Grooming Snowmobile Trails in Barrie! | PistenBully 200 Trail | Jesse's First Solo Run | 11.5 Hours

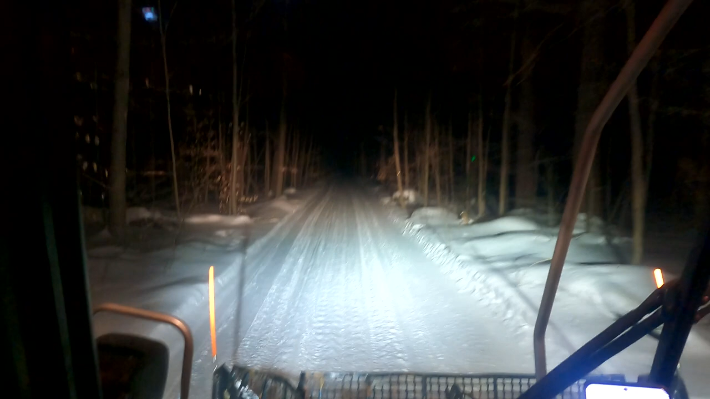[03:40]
enough snow to kind of make make a good trail so trying to get everything flat flattened out but seems to be looking pretty
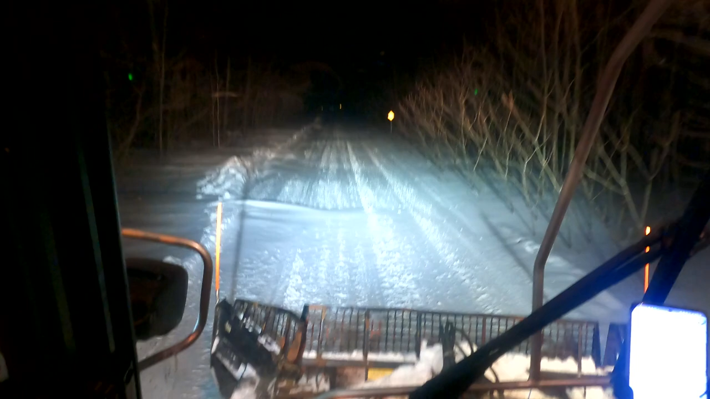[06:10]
at this crazy drifting on the trail I just groomed it it doesn't even look like I groomed it can see it all slowly coming in from the side I can hardly see behind me because of all the